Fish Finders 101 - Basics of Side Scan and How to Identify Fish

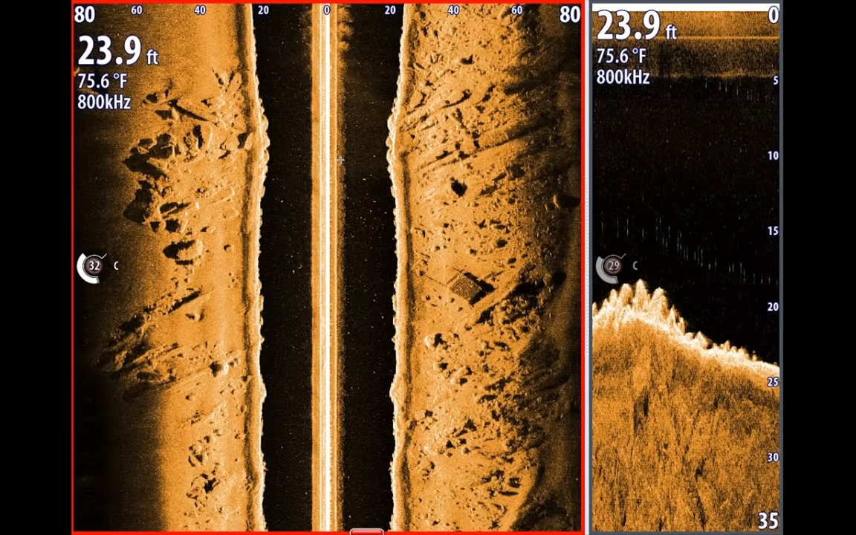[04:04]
On screen: depth 23.9 ft, water 75.6°F
of know how tall that rock is how big that rock is uh and without that shadow it's kind of hard to just make this little piece out but i'm gonna move on to another image and uh just kind of talk to y'all a little bit more about side stand what we're looking at and then i'll also show y'all what fish look like on side stand all right so we got image number two pulled up right here and we're just going to look at it identify several different things that we got going on in this image uh and give y'all a couple of things to start looking for when you're running your side stand okay so the most obvious thing that we got going on right here is this shipwreck and you can make
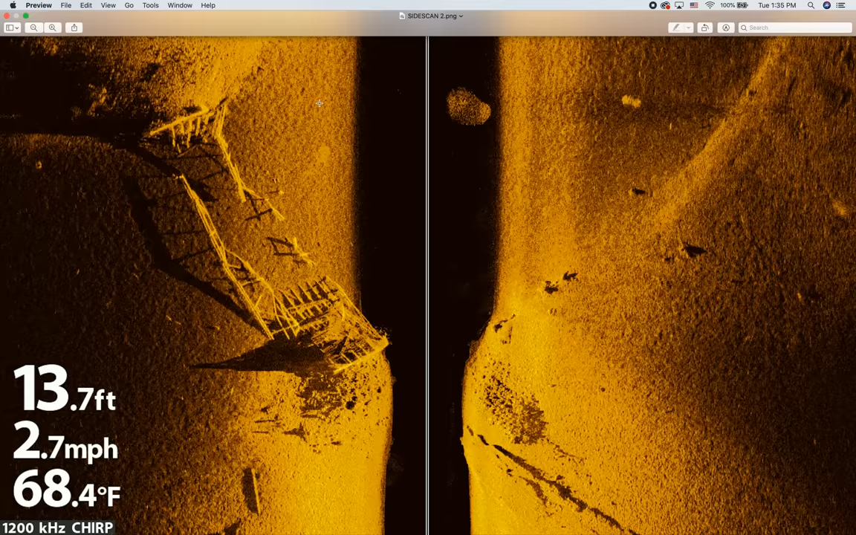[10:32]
On screen: depth 13.7 ft, water 68.4°F, speed 2.7 mph
hard to make out fish now a couple of things we need to talk about as far as seeing clarity on your side stand there are several things that are going to determine uh your how well you're able to see things off to your left and your right okay um one of the most important things is probably going to be your range so you'll notice in this image they're looking 90 feet to the right 90 feet to the left okay so as i said before if you tighten that range up these images are going to become bigger they're going to become more clear and you're going to be able to see better
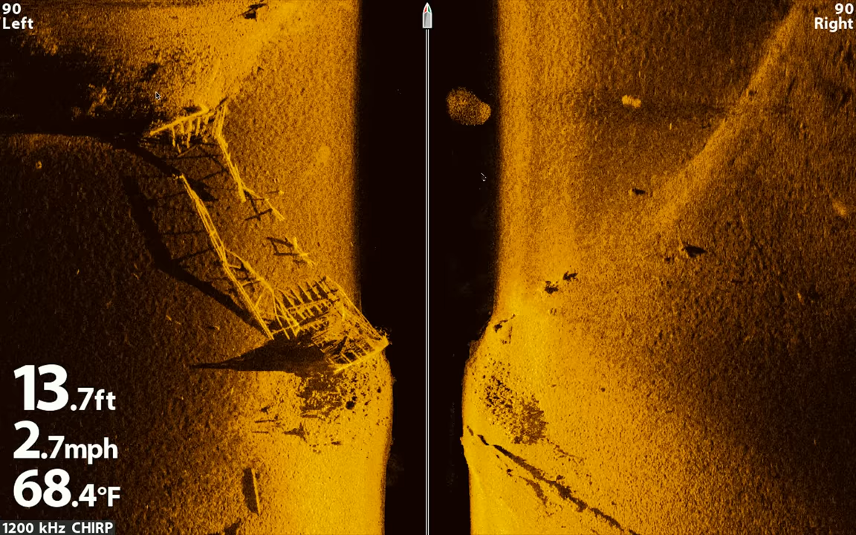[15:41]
On screen: depth 13.7 ft, water 68.4°F, speed 2.7 mph
things that have a things that are a little bit more dense all right so that is this image right here we're going to move on and now i'm going to show y'all or kind of give y'all an idea of what fish look like on side stand all right we got our third image pulled up right here and we're looking at it and you can see there's really no structure left and right but if you notice right here there is a huge school of fish and uh if if i could take a stab at it i would say that these are jack crevel i mean you can see the fin coming up
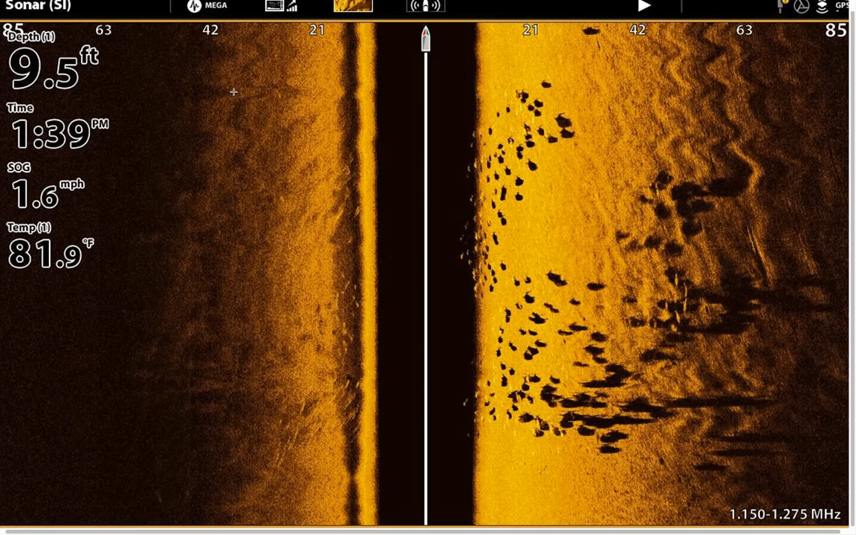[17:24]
On screen: depth 9.5 ft, water 81.9°F, speed 1.6 mph
to try to find fish especially if you're looking for bass or you're looking for trout or anything like that um we're gonna open up some of our other images that we looked at and see if we can't identify some fish in those images all right so looking into this image right here i'm gonna try to zoom
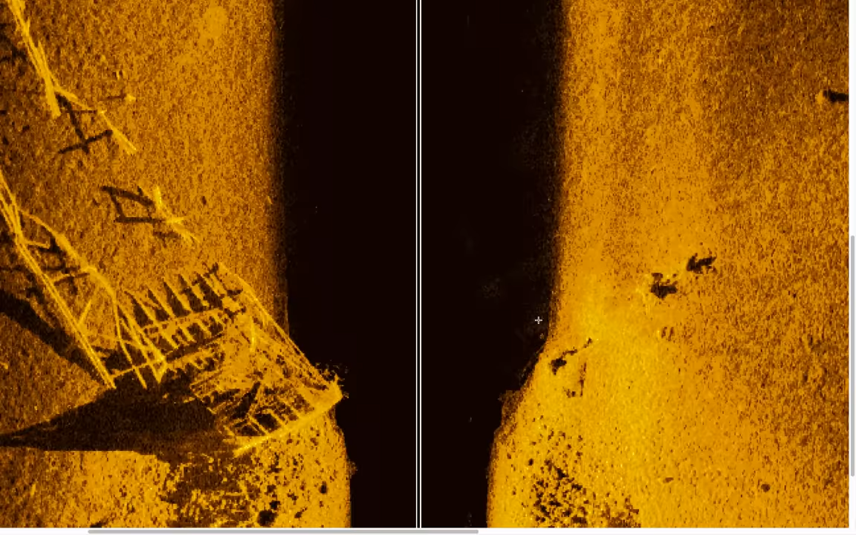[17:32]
in just a little bit this right here could be a fish and the reason that
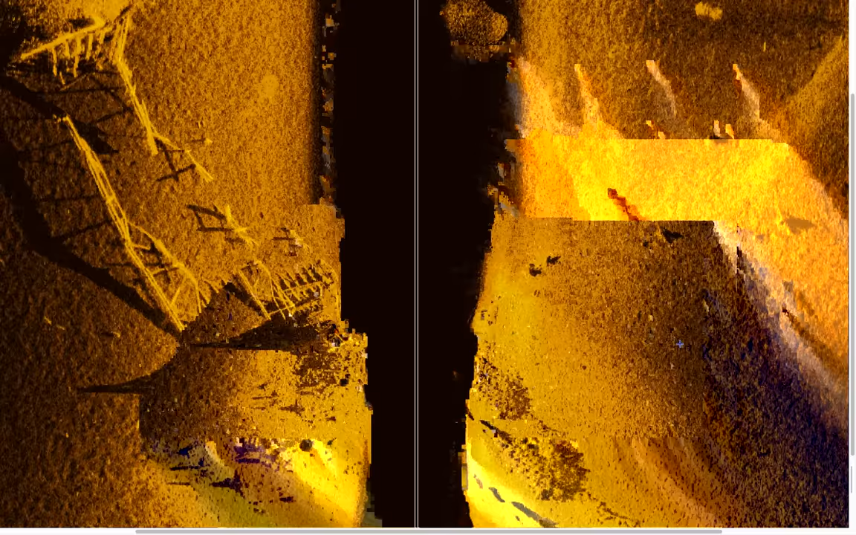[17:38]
i think that this might be a fish is because i can see a shadow coming off right here and then i see the kind of brightened up area right there which tells me that that's possibly something that's suspending off of the bottom because i got good bottom right here a lit up area and then a shadow okay so that tells me yeah that might be a fish sitting right there